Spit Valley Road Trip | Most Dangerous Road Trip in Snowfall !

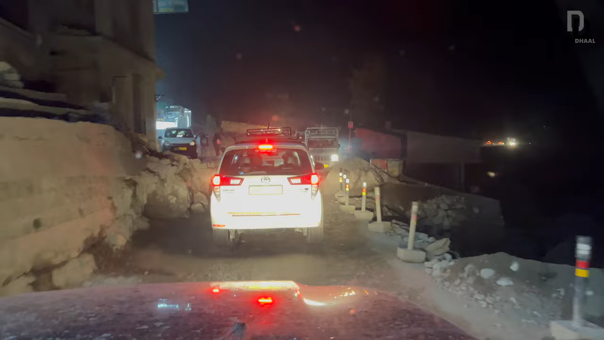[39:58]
अब एक टाइम में एक ही व्हीकल निकल पाता है यहाँ से कुछ कुछ जगहों पे।